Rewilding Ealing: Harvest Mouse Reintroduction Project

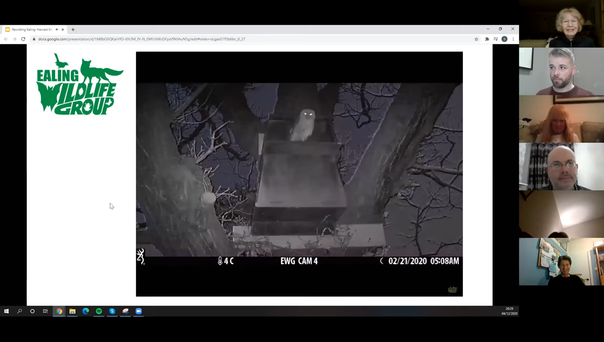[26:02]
just scoping out one of our boxes last um february kind of january february time um 20 of the february that was so we do have barn owls in the area we really want to encourage them in but as i say nest boxes are only one part of the picture we need to think about feeding area and um what they're
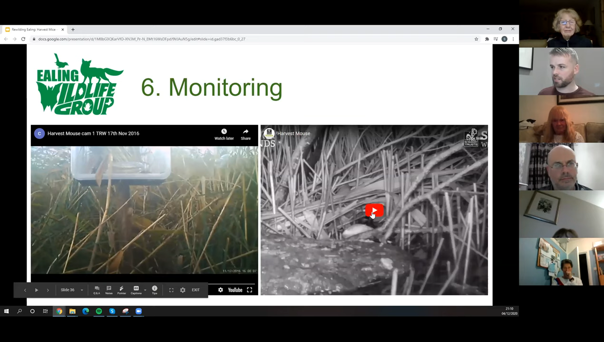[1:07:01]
stations and just see if you have them in certain landscapes like reed beds that are hard to get into and monitor um and this is another one from um sussex wildlife trust where they're monitoring a kind of kind of feeding station in a reed bed and they found harvest mice water voles water shrews um
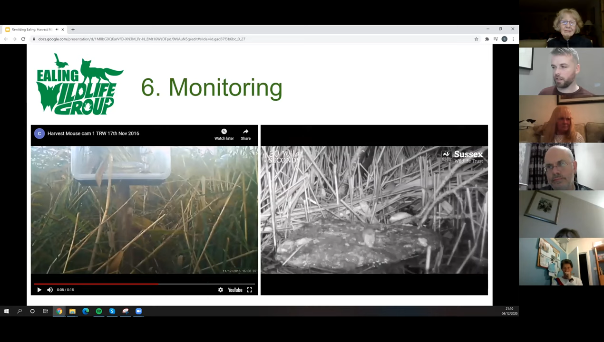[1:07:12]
and several other species there that's a little harvest mouse um on the on the feeding station there um so that's the kind of thing that we can do um the the habitat management that we do for harvest mice if that we are going to